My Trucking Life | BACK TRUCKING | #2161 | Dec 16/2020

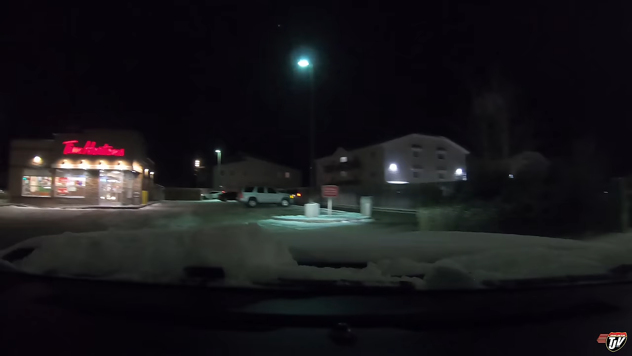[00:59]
Timmy's. Yeah, we got work to do today. My window's frozen shut.
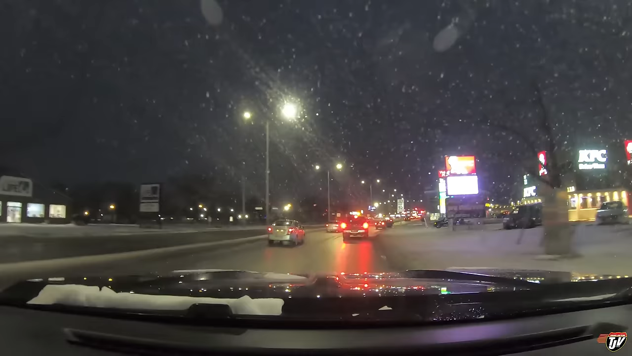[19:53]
How cool is it to actually work in my own community, in my own region, and get to go home at the end of the workday? That is awesome. Oh, looks like I need to bang my wipers off there. They got some ice on them. Not exactly cleaning my window properly, but it's pretty cool to be able to say, yeah, I delivered there, and then drive past it on your way home. Definitely much happier with this schedule.